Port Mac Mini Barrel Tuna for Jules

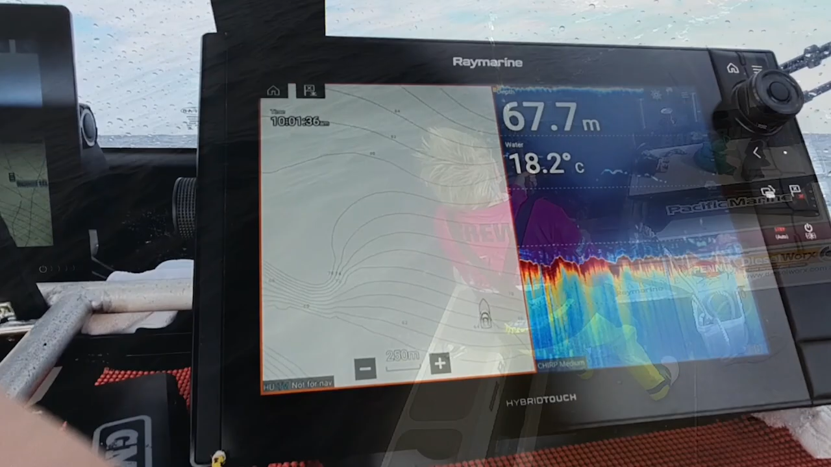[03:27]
On screen: depth 67.7 m, water 18.2°C
Fish on the Ray Marine, go on down.
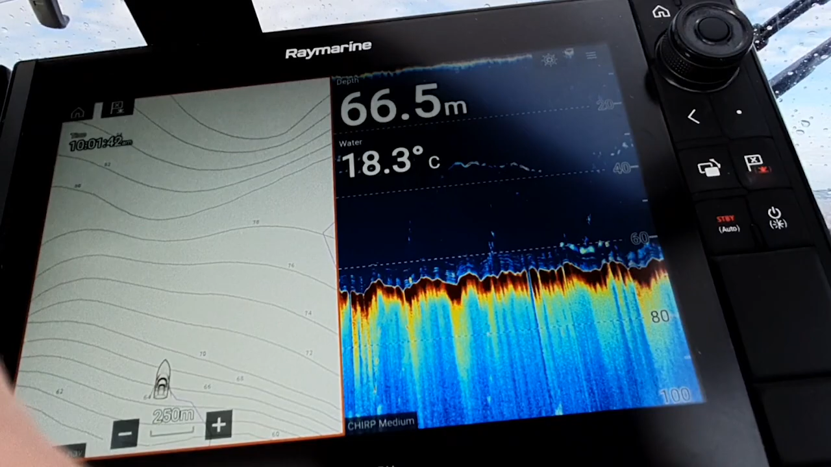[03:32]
On screen: depth 66.5 m, water 18.3°C
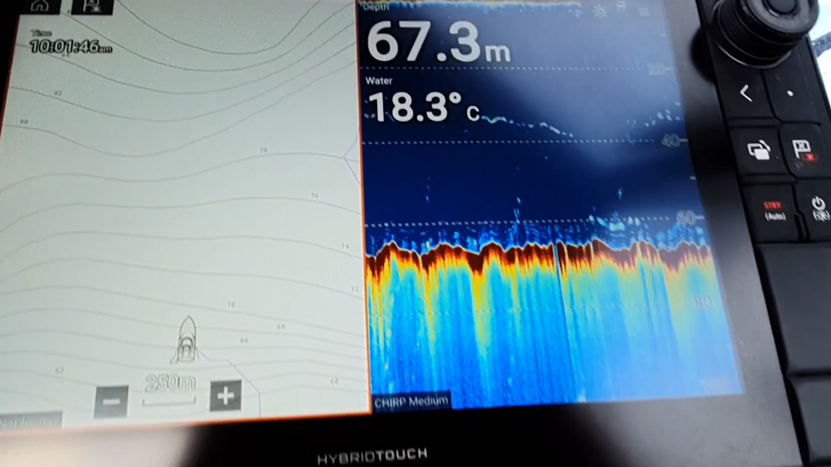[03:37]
On screen: depth 67.3 m, water 18.3°C
Getting him back again, that's him coming up off the 40.